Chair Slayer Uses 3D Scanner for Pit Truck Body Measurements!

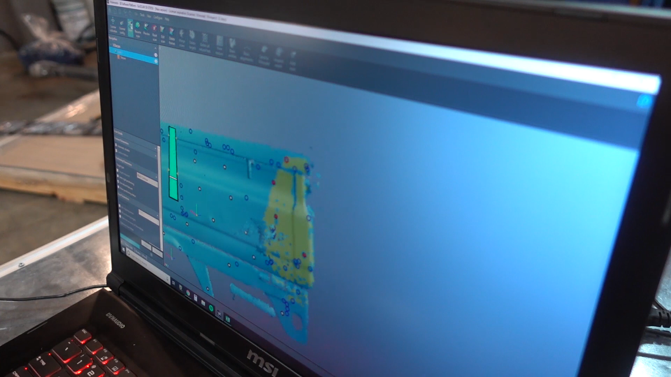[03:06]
I'm just watching it scan as it goes and then it'll tell you if it's messing up, it won't continue scanning.
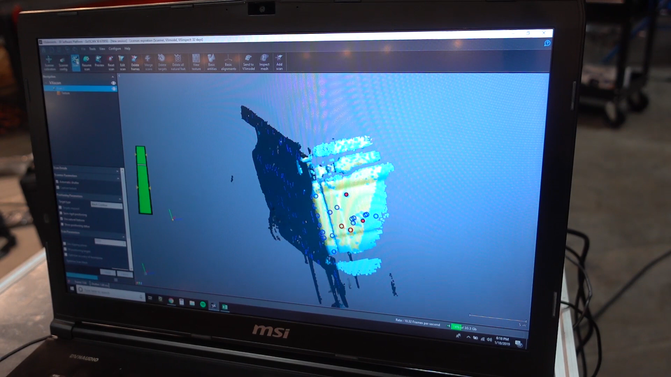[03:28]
I'm still always fascinated by this tool because it's like, it just knows where it is sometimes.
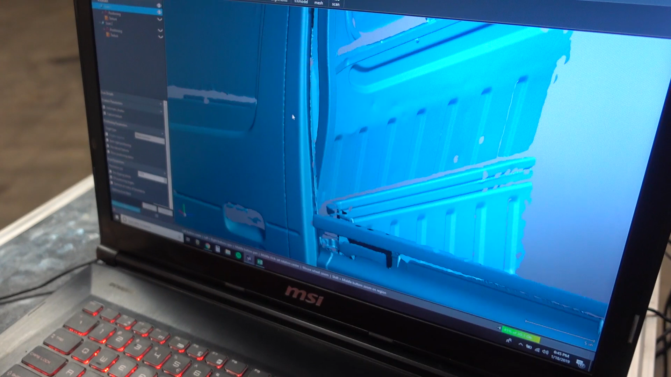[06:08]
And yeah, so like all on the side, nice and smooth and stuff like that. Well, there's Micah Diaz. Sweet tape cut.
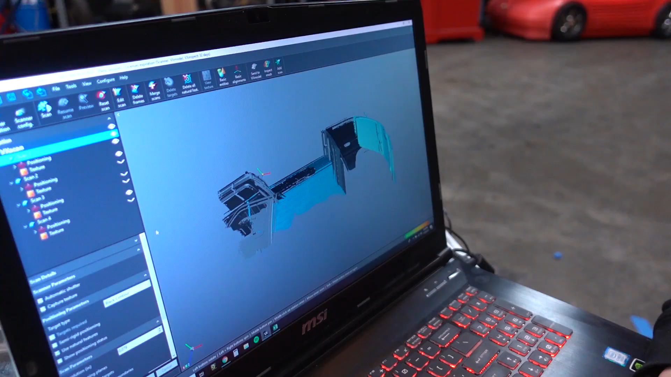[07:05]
This is, this is the lining process.
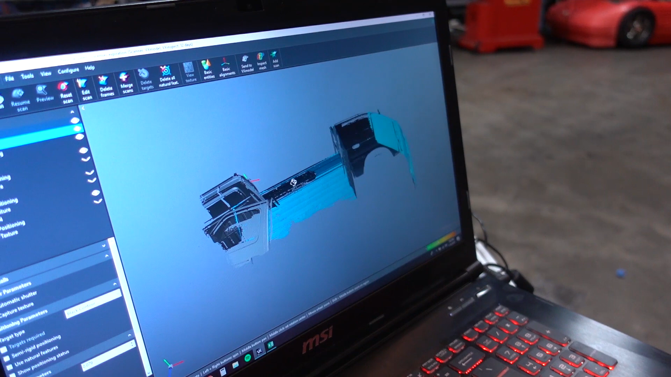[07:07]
Damn. So what we do is once we got like, we have to do this in multiple scans just because it takes up so much data.
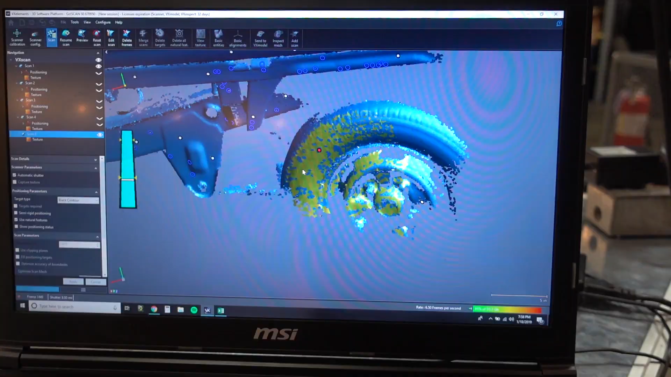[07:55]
So it can read the shadows and that's how it's, it can pick up depth through. Yeah.
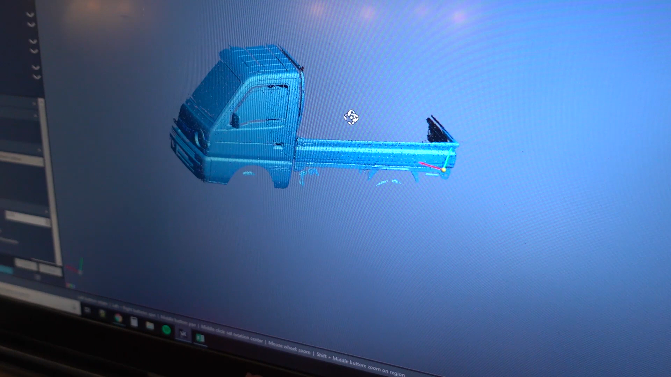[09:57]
So we got half of the truck scanned.